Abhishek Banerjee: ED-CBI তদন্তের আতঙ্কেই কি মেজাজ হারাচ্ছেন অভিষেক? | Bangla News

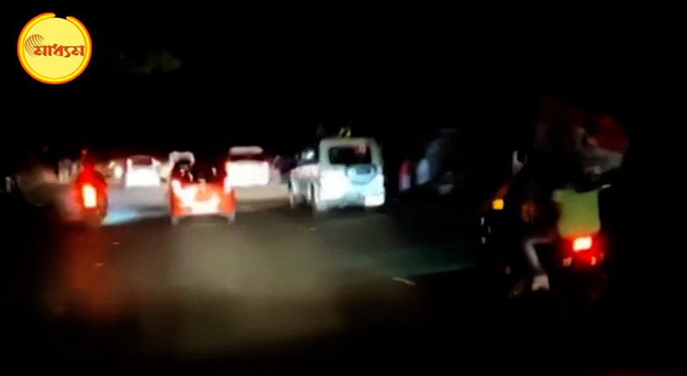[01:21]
সে সময় ঘাটালের জলসরায় চন্দ্রকোনা ঘাটাল রাজ্য সড়কের ওপর অভিষেক বন্দ্যোপাধ্যায়ের কনভয় আটকানোর চেষ্টা করা হয়। দাবি, ঘাটাল ব্লক তৃণমূল কংগ্রেসের সভাপতি দিলীপ মাঝিকে সরাতে হবে,